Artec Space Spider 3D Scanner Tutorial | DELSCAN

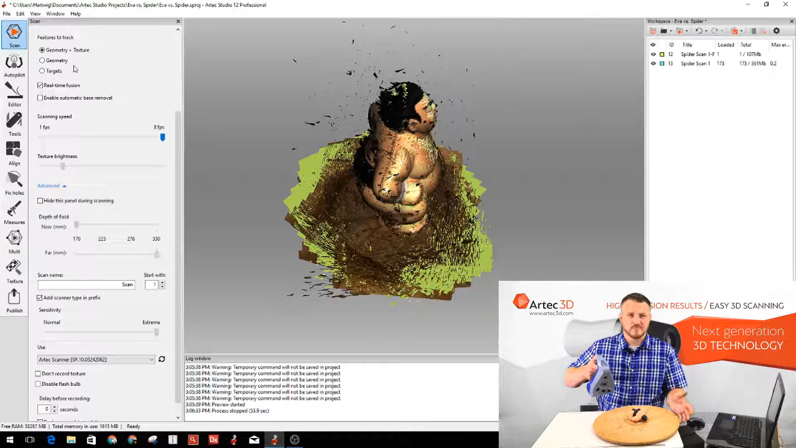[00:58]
sometimes three scans but usually two is enough because scanning so fast we'll usually just grab a third
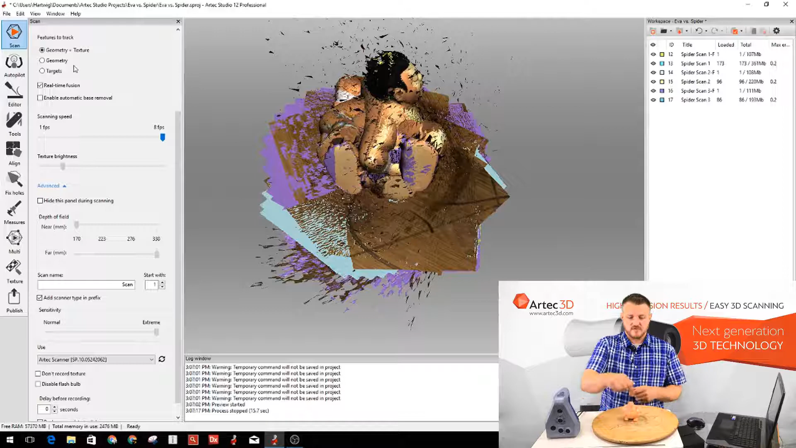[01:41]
okay so it's very important that you get overlap so even though I've scanned his entire torso when we flip them over we still want to make sure we get part of that so that we have common points so that we can align our multiple scans so I'm gonna go ahead and do that now I'm gonna close this out
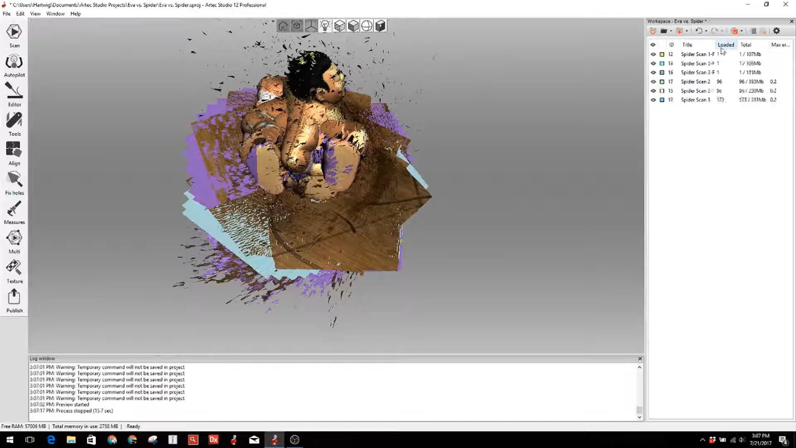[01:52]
and because I was running real-time fusion we have some mesh files that I'm just gonna clean up we don't need them they
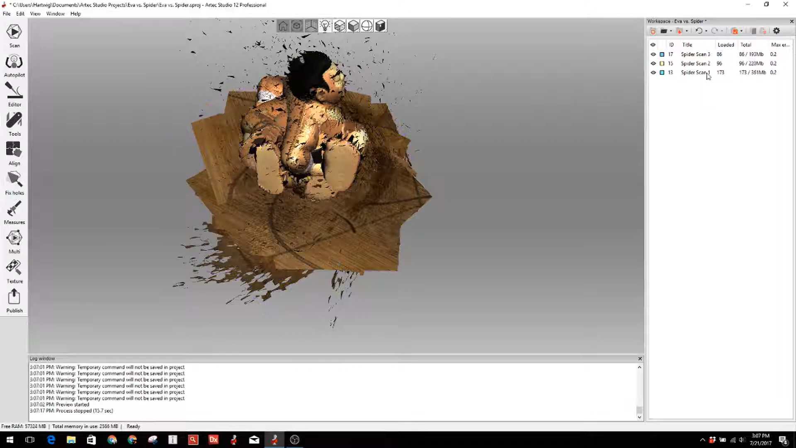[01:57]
just show better on the screen while you're scanning so now I'm gonna take these into the editor I'm
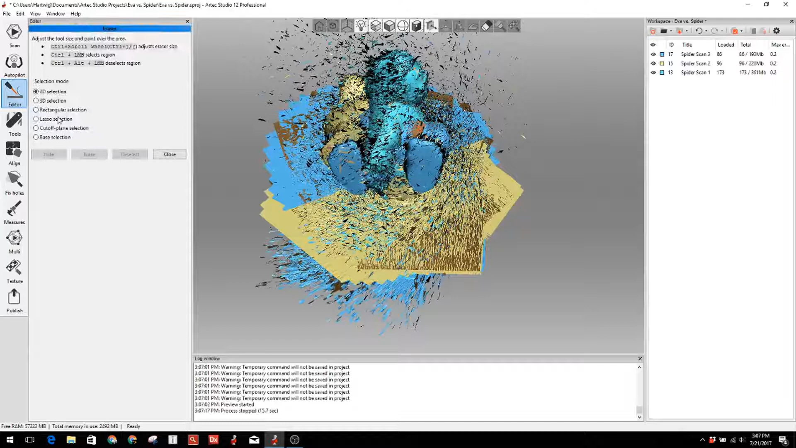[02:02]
gonna do an erase one at a time there is an automatic base removal function but I prefer to come in here myself afterward and just pick it so we paint it it's
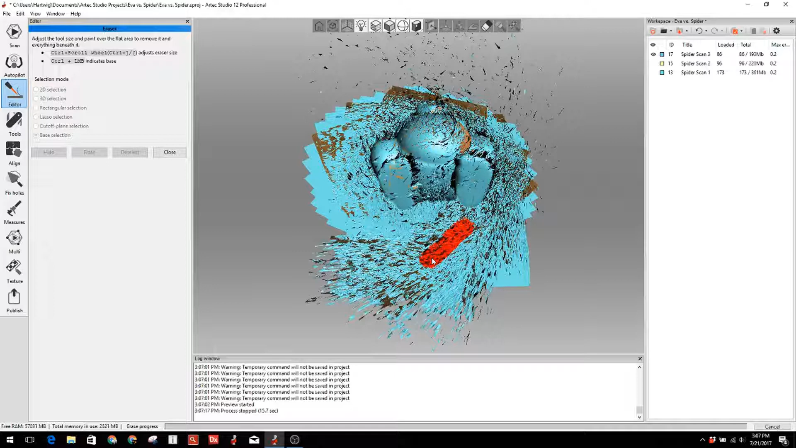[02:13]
going to intelligently detect all the base that it was sitting on you just erase that
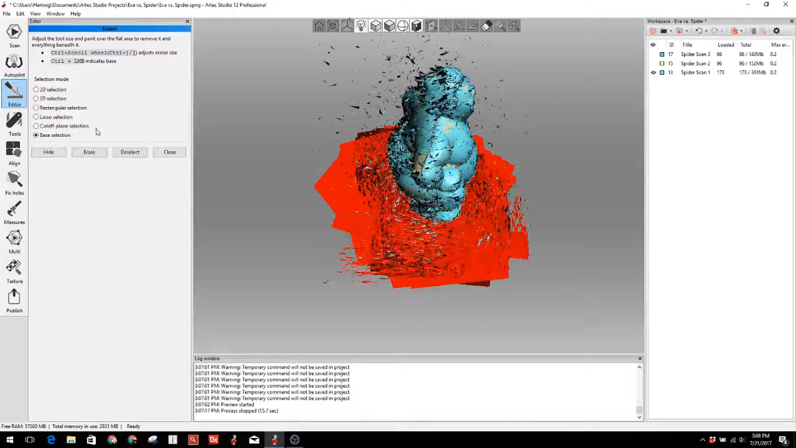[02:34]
erase that so we can turn these both back on now
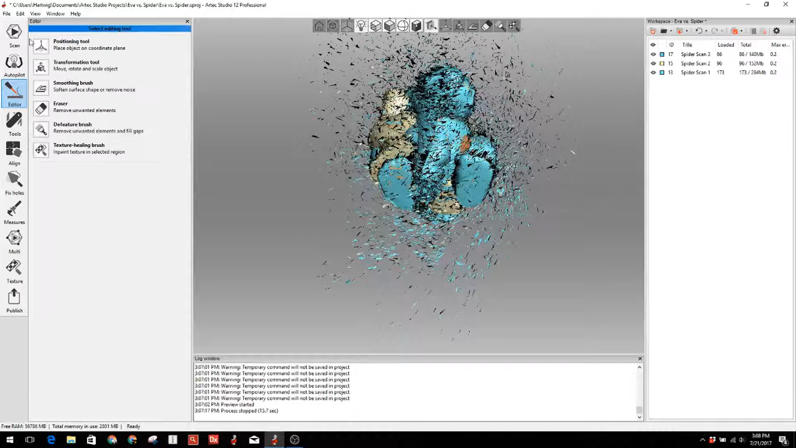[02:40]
I'm gonna close those I did skip a step I'm gonna do a fine registration real quick that's actually taking and doing an alignment of all the frames that we just captured within each individual scan
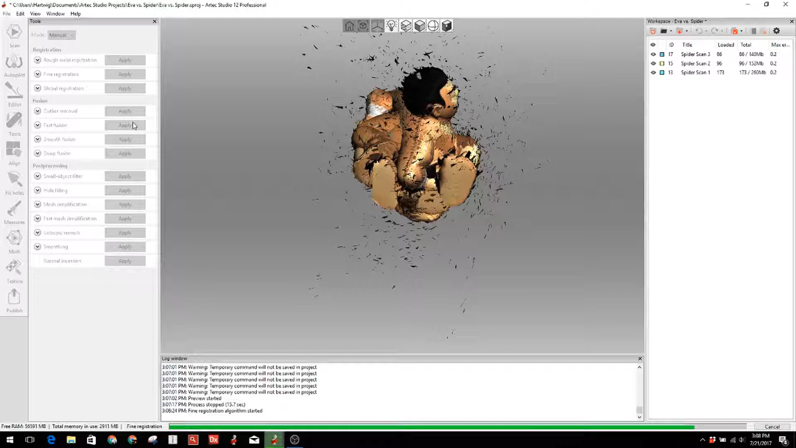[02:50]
so we've got three scans and it doesn't find fine adjustment on those and now I'm gonna go ahead and do an alignment and I'm just going to use automatic align it's a fairly new feature it works really well
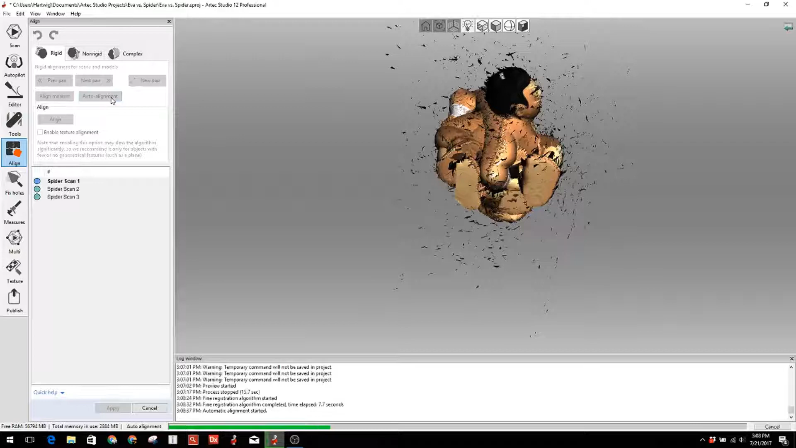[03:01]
especially with parts with rich geometry like the sumo guy it's going to automatically detect features and align those all by itself we hope and it looks like we're good
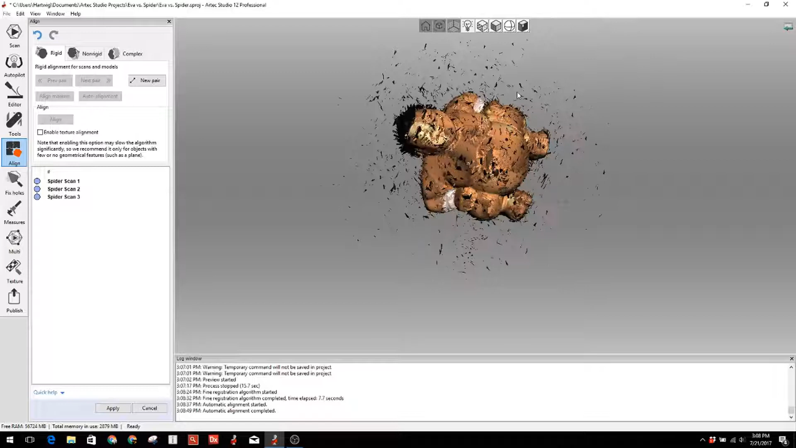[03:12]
sometimes we'll turn off the actual scan texture and kind of do a little sanity
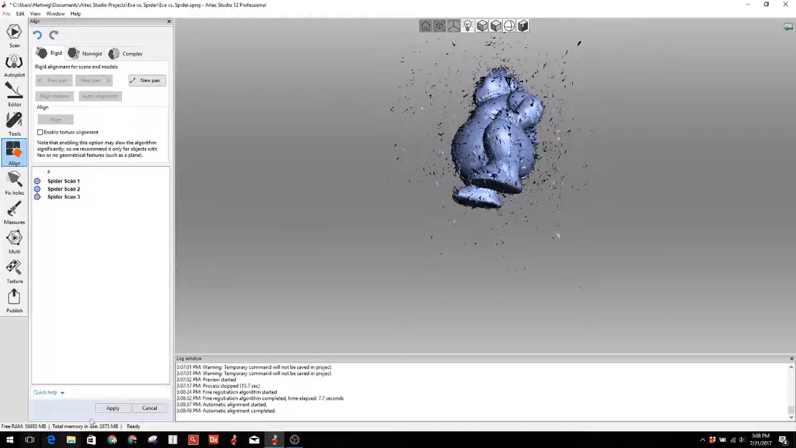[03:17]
check looks good there we're going to apply that and now that we've got them aligned we're going to do a global registration and this is going to take the three scans and
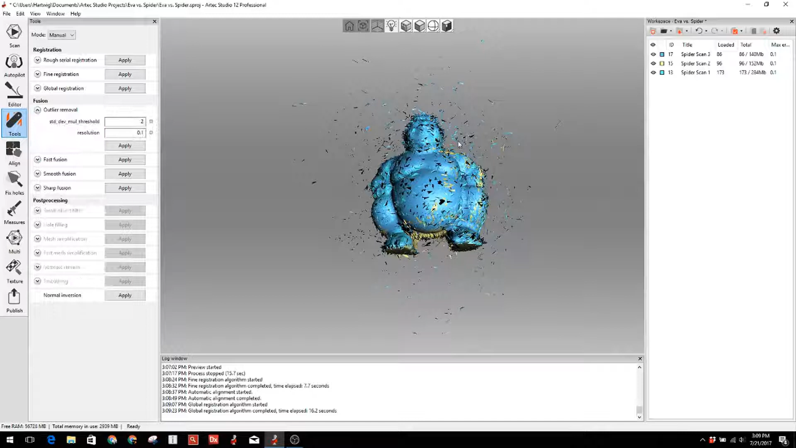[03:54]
those points and aligning those using the software algorithms it looks like we're good we do a quick check of our quality numbers it's looking really good I'm gonna do an outlier removal to clean up some of this noise sometimes people can skip that and it'll just leave little crumbs in space that we can filter out afterwards but in this case we're going to go ahead and run it and we're going to process this at 500 microns so just to keep the speed moving and basically that's going to determine how many triangles we're overlaying those points while we create the mesh